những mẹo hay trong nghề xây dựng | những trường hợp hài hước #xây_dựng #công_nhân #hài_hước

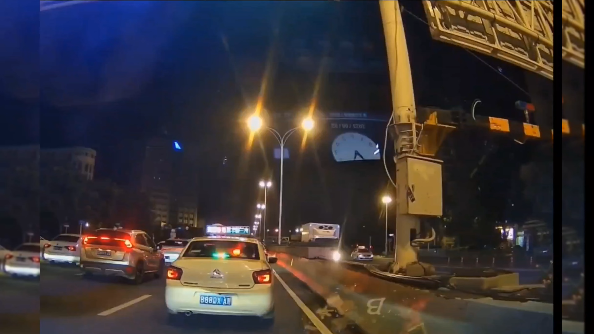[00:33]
Barrier với chúng tôi à, đường đang đẹp đang nghe đang lành thì tự nhiên hả cái barrier này xuống là có gì không biết